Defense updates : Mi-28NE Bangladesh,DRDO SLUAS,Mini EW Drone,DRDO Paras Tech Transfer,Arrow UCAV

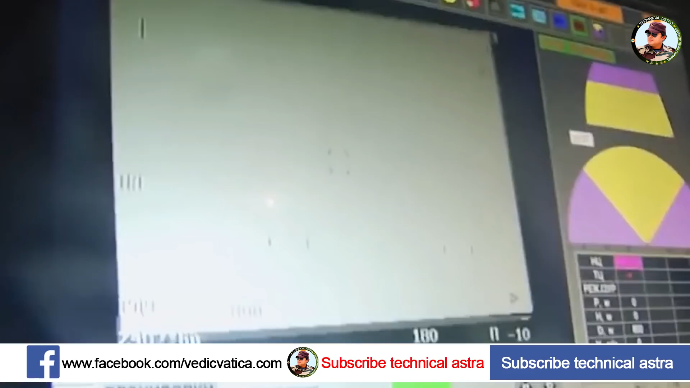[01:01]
EO सेंसर आदिशामिल है जो पैन टिल्ट प्लेटफॉर्म पर लगे होंगे इस T.O.T.